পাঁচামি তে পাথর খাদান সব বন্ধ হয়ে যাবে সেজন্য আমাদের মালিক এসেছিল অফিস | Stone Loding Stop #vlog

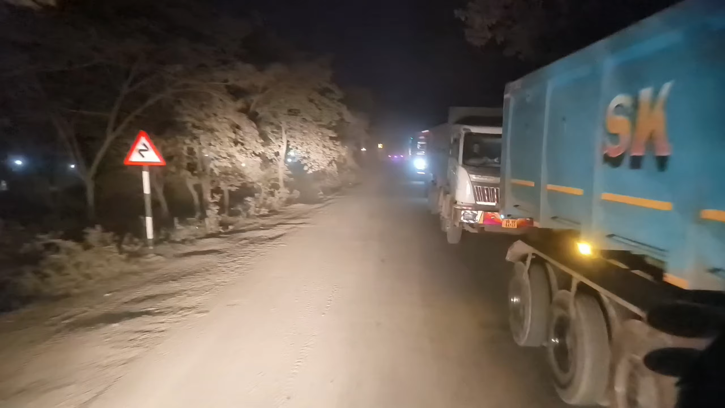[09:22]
বাবারে বাবারে আমিও লেভেল করি। এসকে গাড়িগুলো ঢুকছে রাত্রে,
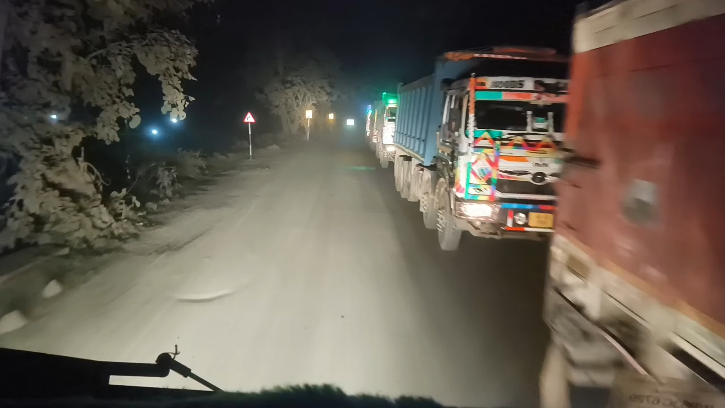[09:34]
সেই তো বন্ধু এরকম মানে এরকম সোমবার লাগে বিশেষ করে, কিন্তু রবিবার এরকম গাড়ি থাকে না, তো এই রবিবার গাড়ি দেখে মাথা খারাপ হয়ে গেছে।
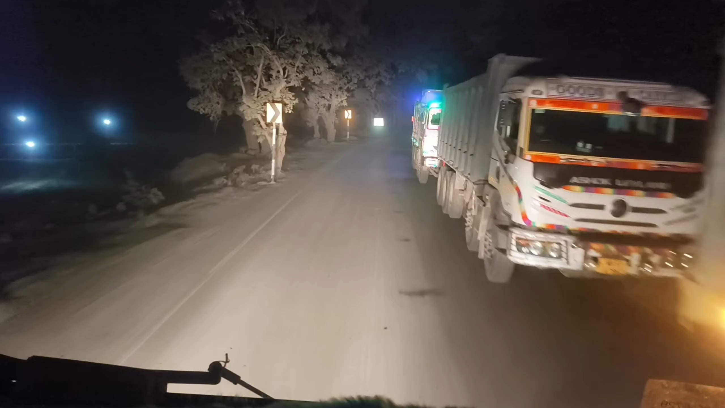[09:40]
সীমানার বাইরে কি অবস্থা, এরে বাপরে কত দূর জাম গে যাবে। দেখালাম বন্ধুরা, আজ
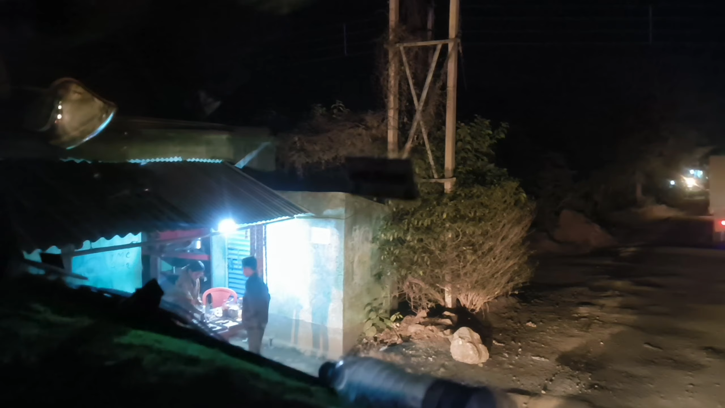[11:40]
হয়ে দুপুরে ভাত পাইনি নিয়ে মুড়ি খেয়েছে, কী করি বলো কপাল খারাপ মুড়ি নিয়ে মুড়ি নিছে ও। যারা তুম ধীরে চল আর কি বলে বন্ধুরা, আজকে তো রোববার তো মানে বুঝতেই পারে যে না এত গাড়ি চাপ।
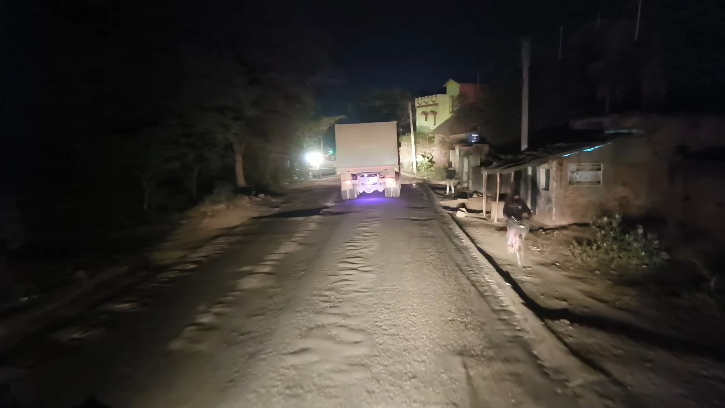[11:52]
আরে বাপরে আজকে লোড তো ভারী বেশি হয়ে গেছে, গাড়ি খুব ইয়ে হয়েছে। আর এই যত গাড়ি আছে সামনে এসে আমাদের সব আমাদের মানে 1 লাটে সব NSP-র গাড়ি,
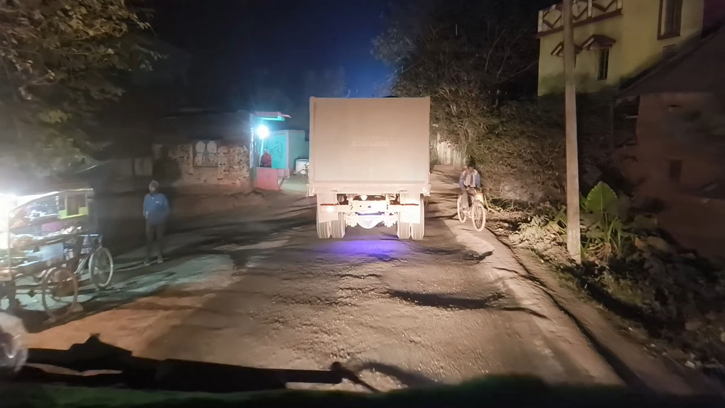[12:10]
সব NSP। আর এখানটা প্রচুর খারাপ মানে সিঙ্গেল তো বলে এখানটা আরো অবস্থা খারাপ হয়ে যায়।
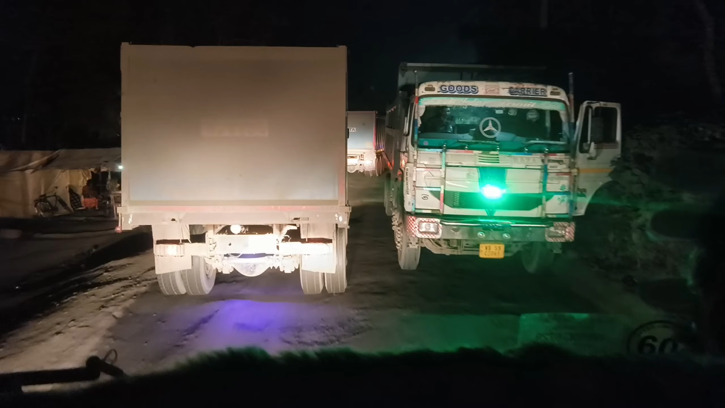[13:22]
59 নম্বর রায়গঞ্জ। আগে সব ওইদিকে 14 চাকাওয়ালা চলছ, এখন আর চলে না। আর এইদিকে আমার কোথাও জাম লেগেল নাকি,
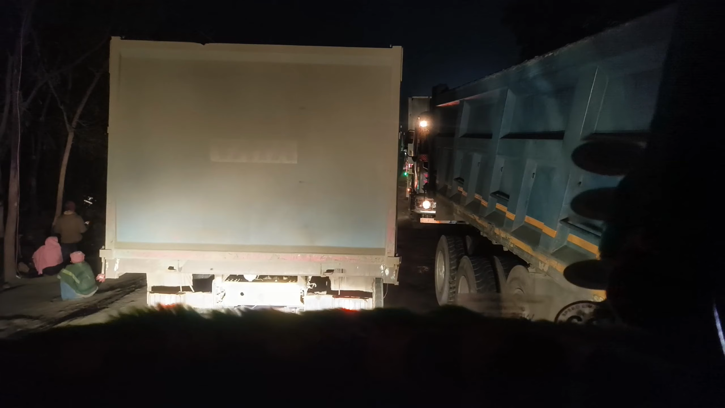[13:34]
আমরা ফাইনালি আমি রোডে চাপলাম,
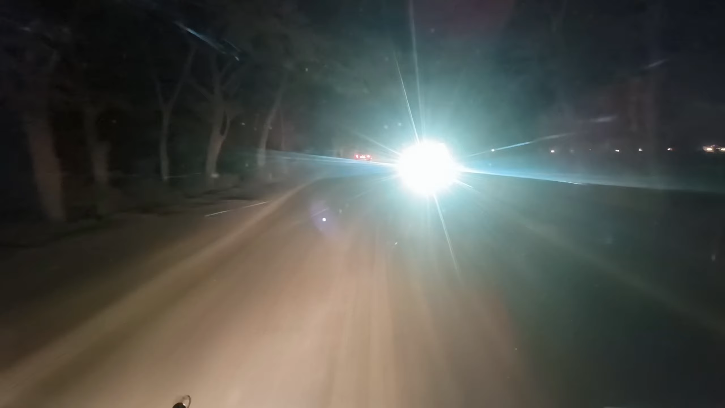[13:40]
তা রোডেও সেই এত গাড়ি চাপ গাড়ি চালাইতে পারা যায় না, সব চেপে চেপে চলে আসছে গাড়ি নিয়ে একদম
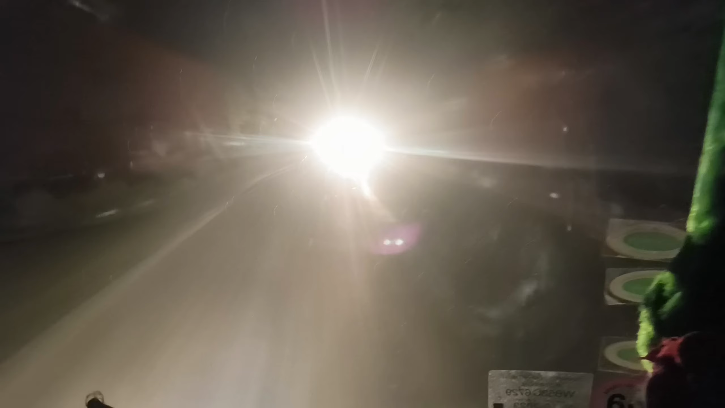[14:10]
মানে মাসের 3-4টে হয় বাইক নিয়ে যাওয়া, মানে গাড়িগুলো আসছে কি হাই স্পিডে বুঝতে পারছো তোমরা, এত স্পিডে আসছে সীমানার বাইরে। যারা তুম ধীরে চলো ড্রাইভার কিতনা ইতনা আসান কাম নেই হ্যাঁ, যে কোনো সময় জীবন চলে যাবে, আজ আছি কাল নাই,
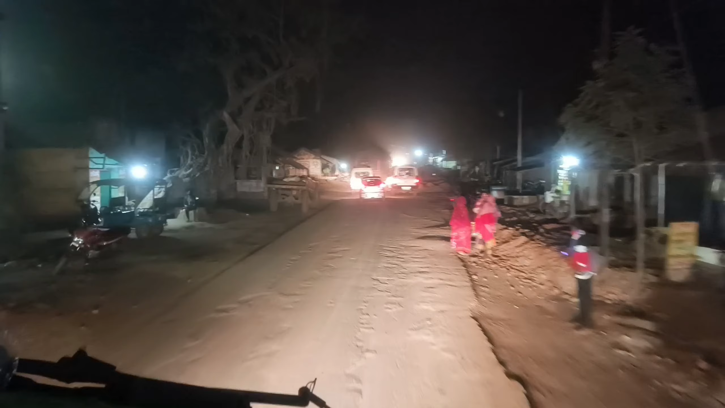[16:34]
এই যে পিকনিকের গাড়িগুলো সব লটাবুটি করছে,